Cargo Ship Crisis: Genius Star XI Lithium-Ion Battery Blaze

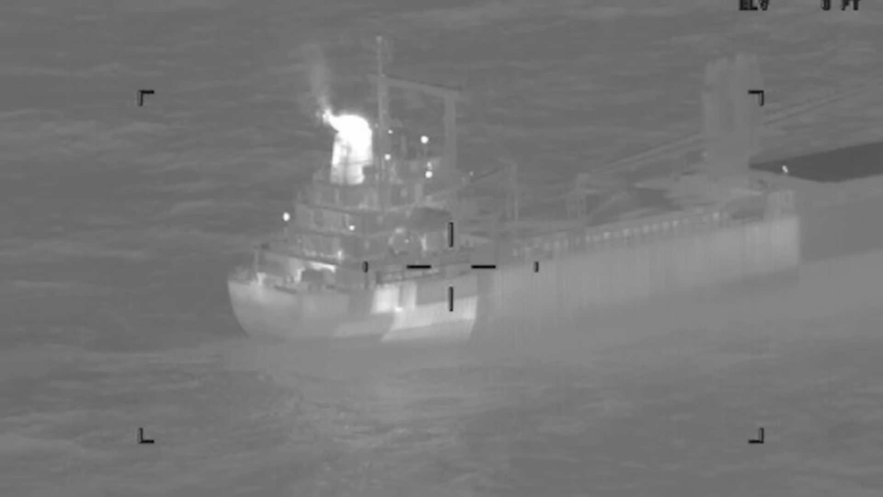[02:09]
But if you look at this image right here, you can see some heat towards the stern of this vessel. It seems to be a lot cooler towards the bow.
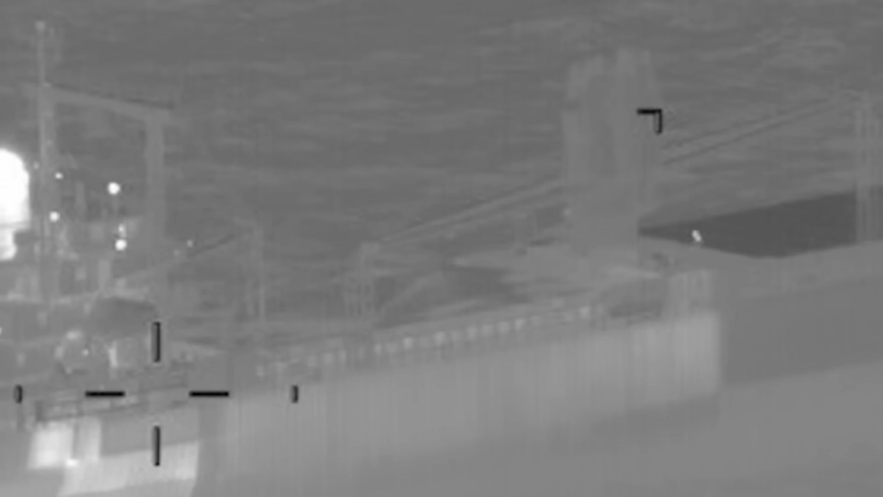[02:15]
I'm not an expert on ships, but likely what we're seeing here is due to the fire. There are 19 crew on board.